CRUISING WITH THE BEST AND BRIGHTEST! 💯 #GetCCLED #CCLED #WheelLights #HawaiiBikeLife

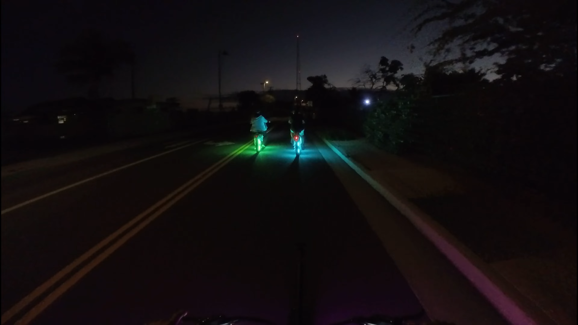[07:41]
Tonight we are filming on the Insta360 Go 3. And reason being is I just love it. The image quality is all right. Well, especially because we get all the lights nowadays with the CCLED, so it does help out.
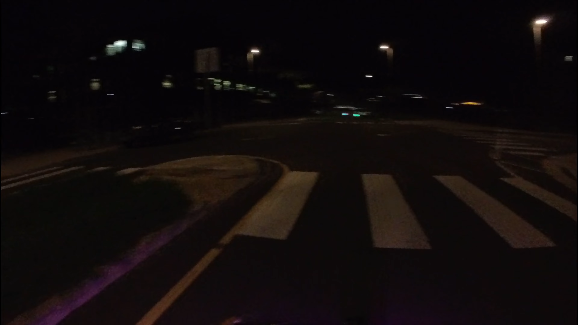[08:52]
Let's get in a wheelie. Oh, we got some mopeds over here. Let's see.
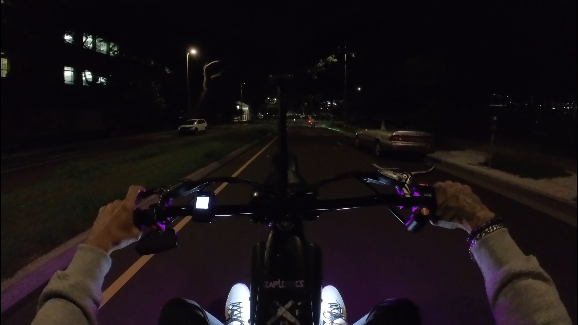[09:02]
Yup, lean back. Still learning how to do a wheelie on your Burrow Max.
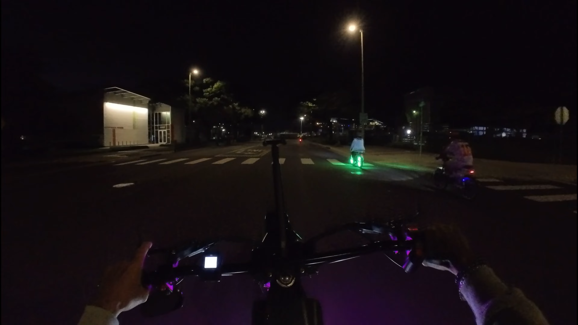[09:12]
You gotta lean back. Lean back. No shame. Oh, there's Bradley's car.
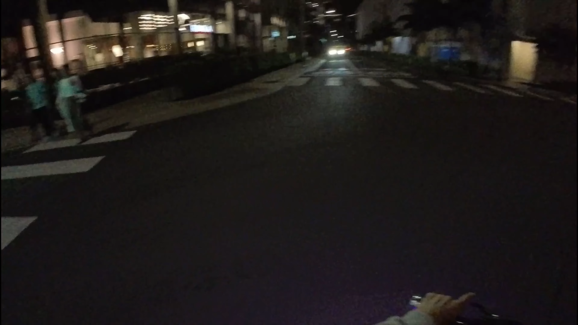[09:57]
Nope, so we are over here by Whole Foods.
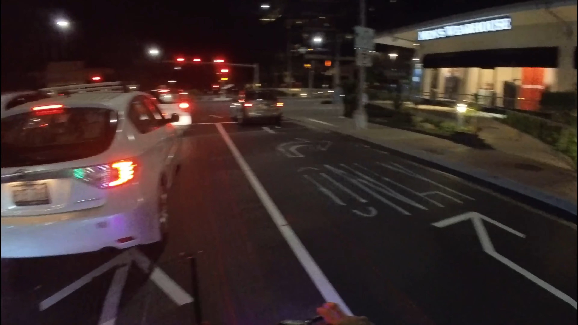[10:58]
Well, we'll see with the lights on what it looks like.
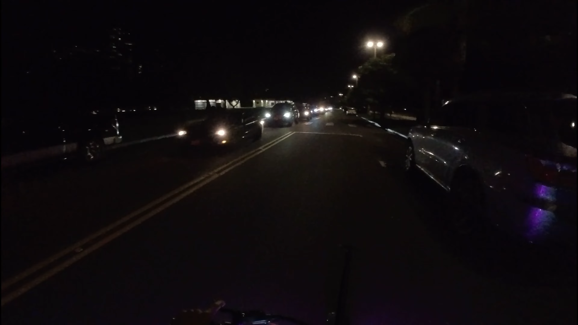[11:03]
We are back in the park and check this out. Remember that sunset traffic I was telling you guys about? 1 hour later, still people making their way out. But it just goes to show how much people actually come out in attendance just to see the sunset. It is beautiful. We do it.
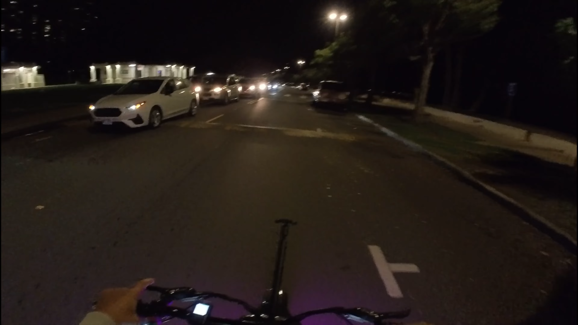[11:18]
We come out to see it.
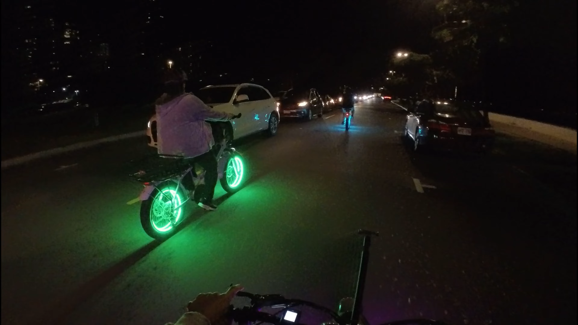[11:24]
There we go. We just made it back to the parking lot.
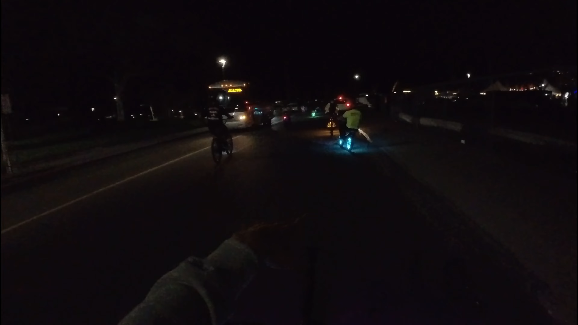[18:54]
You can tell who's who. Hey, Keone over here. Gold.
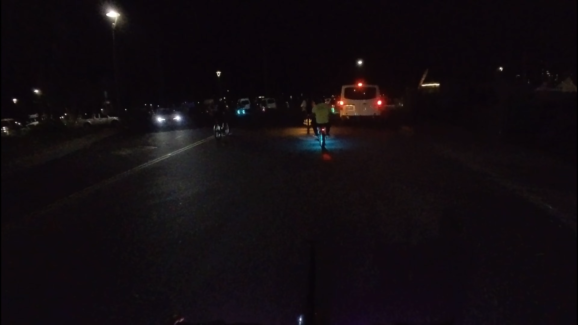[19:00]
Gold is Tina. In the green over there is Mona. Hanu up there. And Alani. Yeah, you.
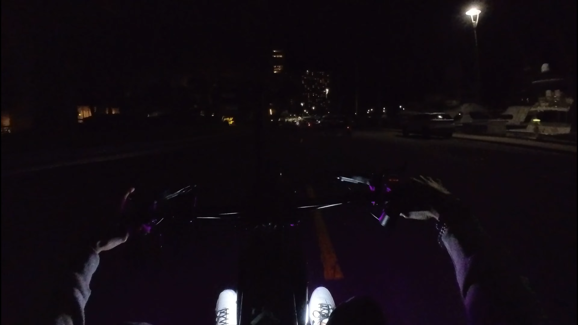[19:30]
Here we are at the Hilton Hawaiian.
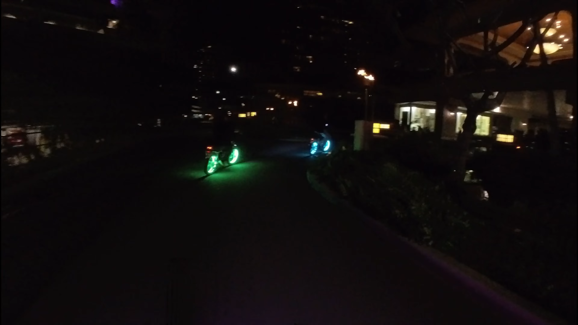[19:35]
You get the tiki torches for that ambiance.
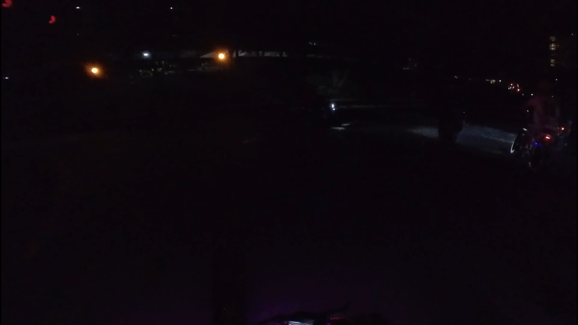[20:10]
Let's see if we catch him in some action. Now keep my eye on him. There you go.
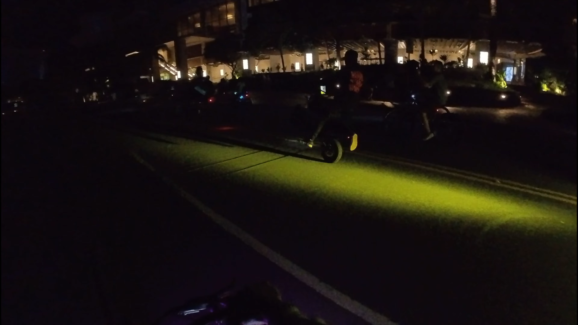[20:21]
Yee, look him, see? Oh, dude. I tell you, boy. Yeah. On a Boromax. Killing him. Look him, look him.
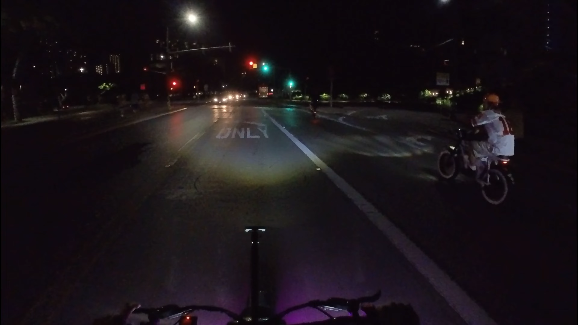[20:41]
Yeah. Whoa, foot over the bar. Standing on the seat. I hope you guys saw that. So what do you think? Do you feel safer?
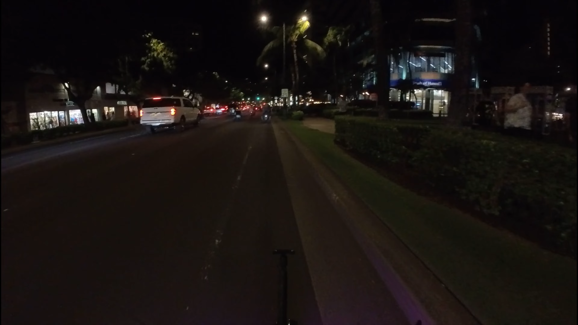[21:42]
Right, we're just entering Waikiki right now. We're on Kalakaua. Let's catch up to Herb over here. We got Herb over here on the trike. And Bo on his wheelchair.
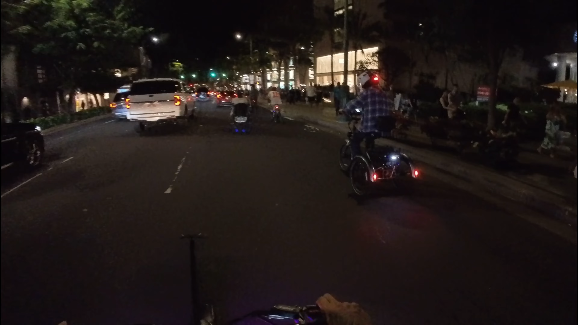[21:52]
How's it, Tiger? Hey, how's it? Yeah, you.
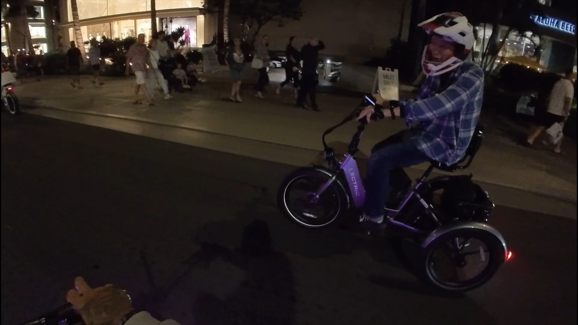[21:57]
Good. Looking good. Good to see you.
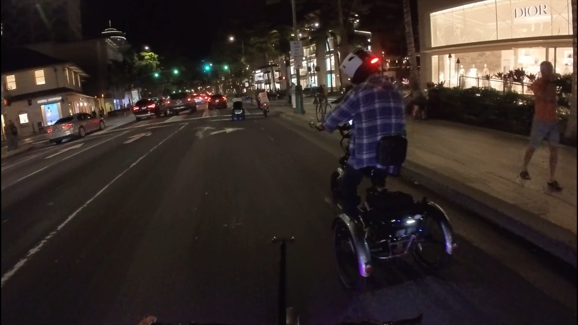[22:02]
This is Waikiki on a Wednesday night. And a pretty good turnout. Let's catch this guy.